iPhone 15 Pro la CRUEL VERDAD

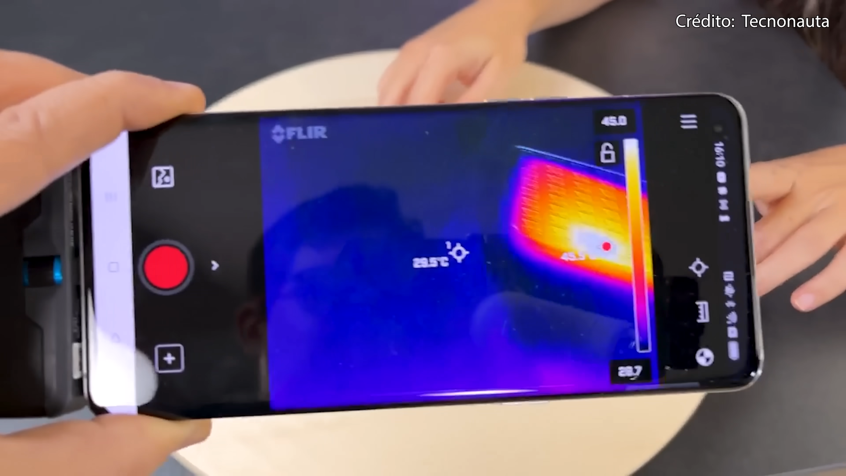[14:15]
características jugando intensamente que por cierto el iphone tiene mejor tasa de refresco y una mejor relación con
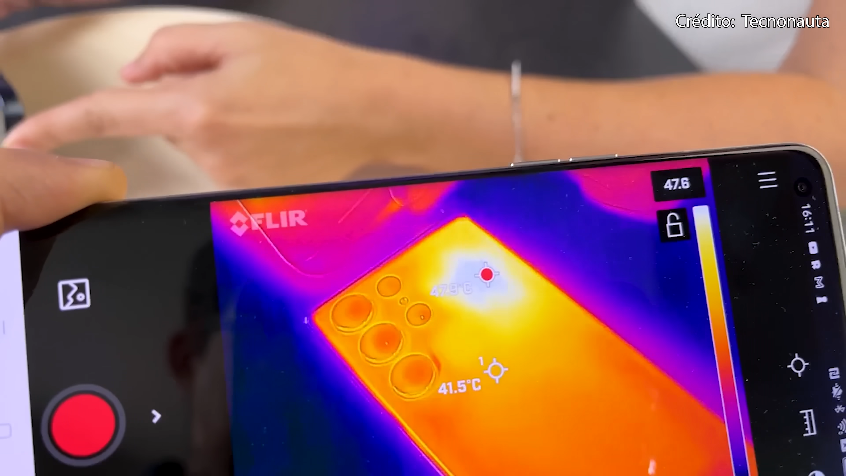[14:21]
On screen: spot 41.5°C
la pantalla y en mi opinión en base al vídeo incluso un menor lag lo estuve analizando cuadro por cuadro y si se comporta